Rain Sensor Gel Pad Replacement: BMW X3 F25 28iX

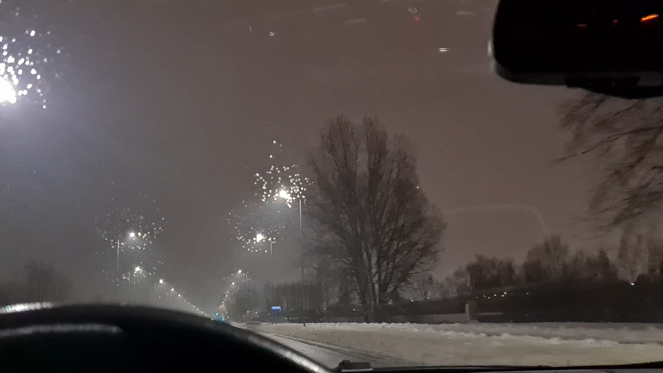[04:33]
I did a test drive during a rainy evening and the results were good. That's it and thanks for watching.